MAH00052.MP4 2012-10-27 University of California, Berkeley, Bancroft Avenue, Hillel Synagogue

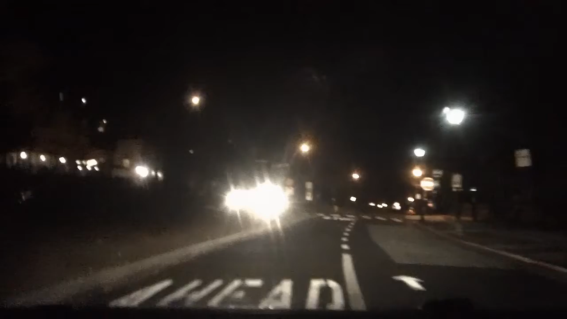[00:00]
So we're now leaving I-House. Sabine is driving and this is now Bancroft Avenue
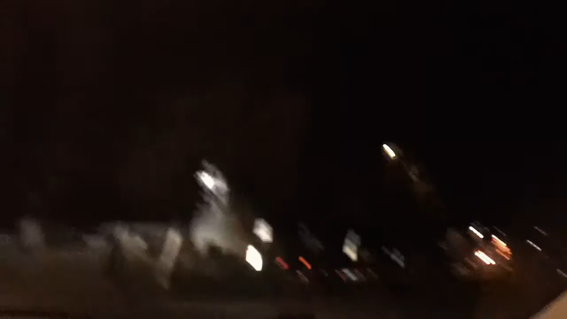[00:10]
Bancroft Avenue with Bolt Law School on the right and there's a synagogue on the left. Yes, right here.
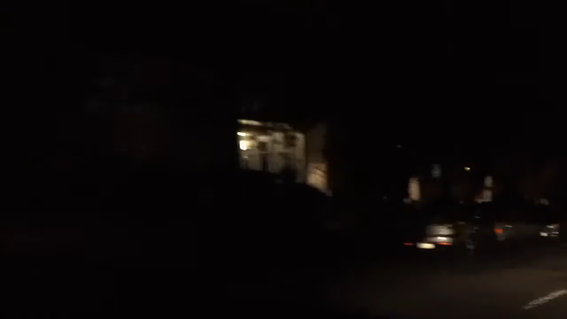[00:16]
That's the famous Hillel. That's right, Berkeley Hillel. Yeah. And then there's a Bancroft House, isn't it a church? Okay, church right here on the left. Oh, Bancroft. And that's the cafe I used to come here. Yeah, right.
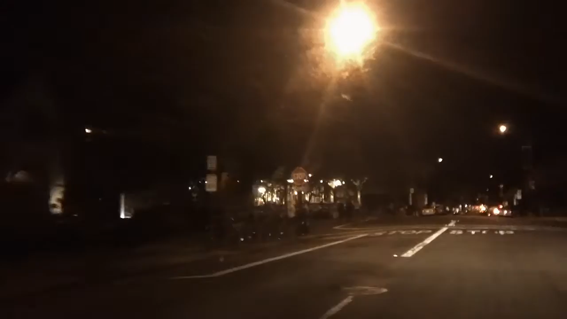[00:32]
And is this a school of Haas? School of Haas. No, this isn't a school of Haas.
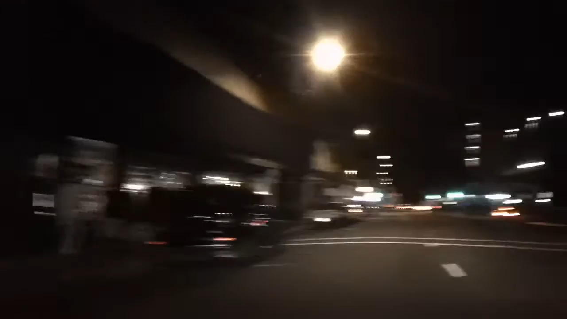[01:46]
I don't remember that. Sproul Plaza. Sproul Plaza right here.